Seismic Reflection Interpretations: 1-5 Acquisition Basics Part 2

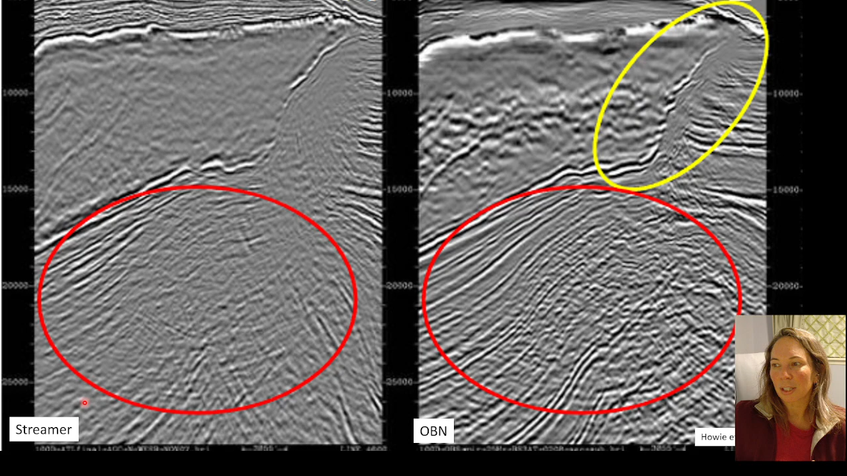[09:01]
And so this is a nice comparison, just showing the difference between two marine acquisition methods. So we've got the traditional streamer acquisition on the left, and then ocean bottom nodes on the right hand side. And so you can see how the different acquisition methods affect the imaging capability in the final product. So notice how the ocean bottom method seems to provide some better illumination of the more complex structure, over here kind of circled in yellow to highlight it, than we see in the streamer data.